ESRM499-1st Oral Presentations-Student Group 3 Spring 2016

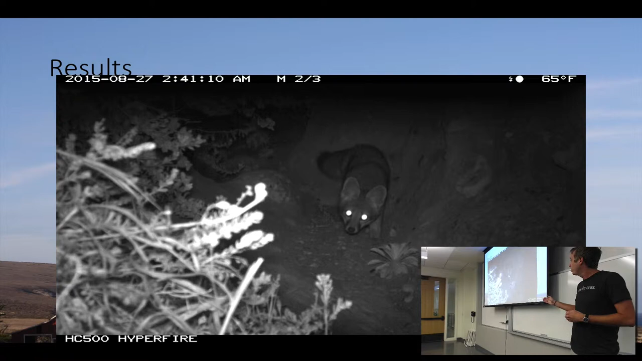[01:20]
We found a lot of foxes. Luckily, no non-native rats have been detected. This, yeah, that's Lobo Canyon. That particular fox pulled a bungee cord in front of my camera, so I have 600 pictures like that. But luckily, it's difficult to see, but I didn't catch a deer mouse. So we know the populations out there are still doing great.